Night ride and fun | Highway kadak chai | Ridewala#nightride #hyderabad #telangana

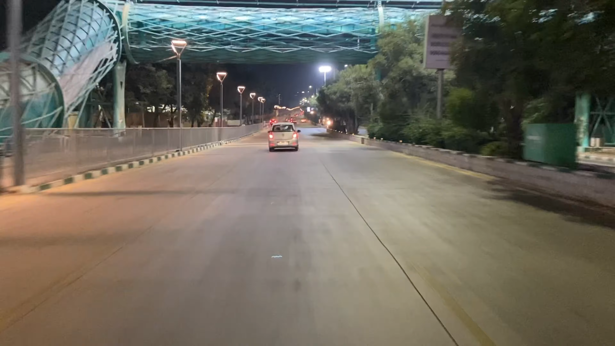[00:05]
Today, we have made a suddenly night ride,
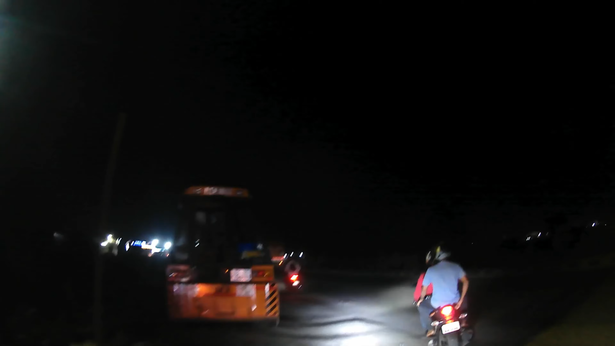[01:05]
So, after going to the road, we are here in two bikes,
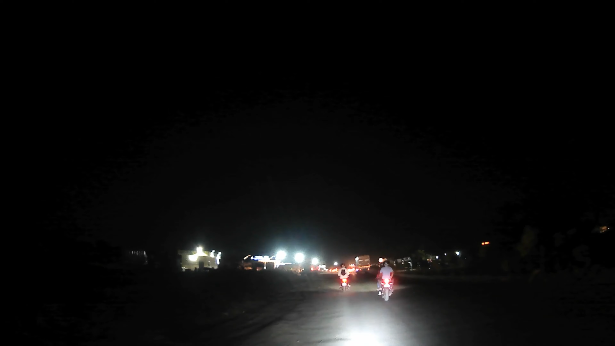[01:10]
one is Jodhpur and one is this one. So, now we are going to see the most interesting and interesting places,